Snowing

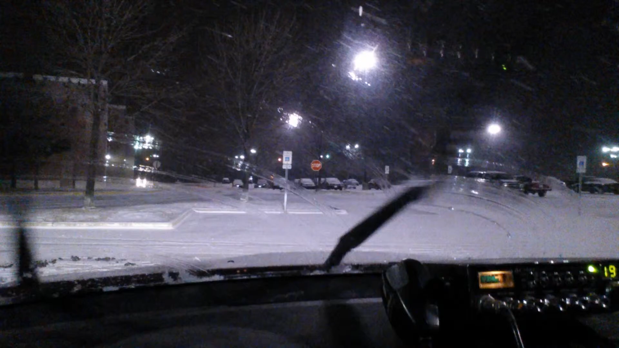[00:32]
There's some more snow right there for you guys. It's beautiful outside. Snow is like glistening. I don't know if you can see it, but it's pretty awesome outside.